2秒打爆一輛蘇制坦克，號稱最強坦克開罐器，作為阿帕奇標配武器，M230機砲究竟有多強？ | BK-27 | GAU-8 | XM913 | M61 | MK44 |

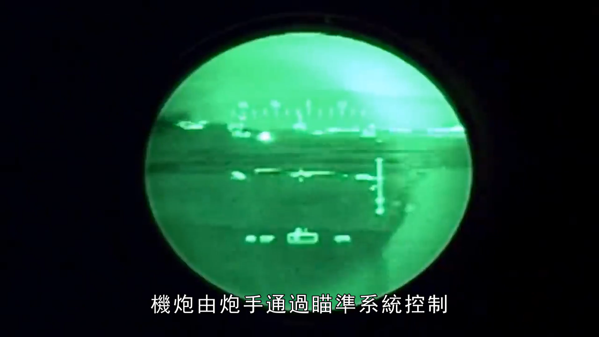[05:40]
瞄准系统控制瞄准系统将目标信号传递至机载计算机而由计算机